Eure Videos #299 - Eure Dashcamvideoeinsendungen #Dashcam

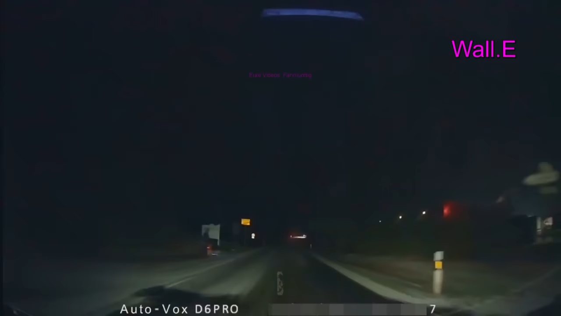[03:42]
wally fährt durch die gegend und sieht dieses auto da im gram liegen aha erstmal richtet er sich darüber auf dass alle dran vorbeifahren wieso hält da keiner an und hilft mal ne das ist ja mal wirklich das erste naja gut das mädel in dem auto war dankbar dass er angehalten ist er hat aber den adhc angerufen die wollen 300 euro haben ich schätze wahrscheinlich nicht mitglied oder so er hat dann gesagt ich könnte dich auch ins ort fahren zum nächsten bauern oder so dass er dich raus zieht ja und was soll ich euch sagen ein trecker kam vorbei zufälligerweise die haben die karre dann rausgezogen und
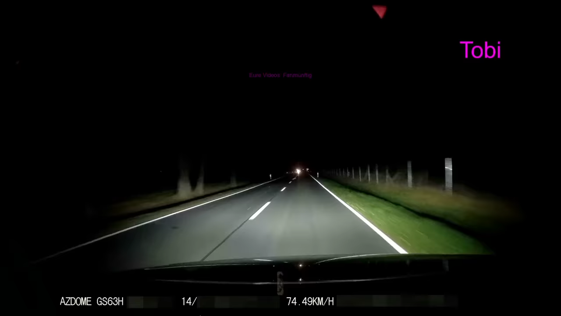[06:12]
hat tobi kommt jemand hier mit nur einem licht entgegen und das schon seit zwei wochen ja richtig und ich habe gesagt melde dich doch mal wieder wenn er sein licht wieder heile hat oder nur noch mit stand nicht rum fährt aber er schickt mir jetzt seit mittlerweile fast zwei monaten immer wieder ein update und sagt immer noch kein licht repariert immer noch kein licht repariert sag mal merkt man das nicht was ist denn los mit diesen leuten das ist doch ist er nicht ganz dicht oder was mit wechsel doch die scheiße mal aus eines tages willst du los
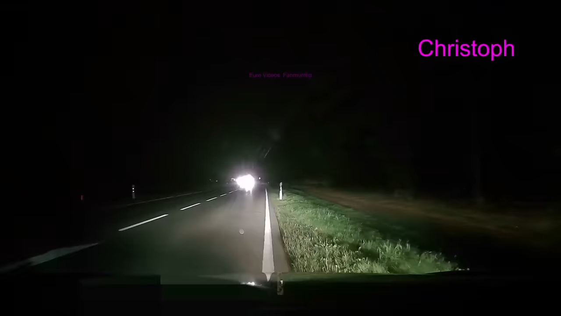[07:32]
einfach mal christoph begegnet gerade so einer die fahren dann gerne mitten auf der straße und machen dann erstmal platz und schicken die leute in graben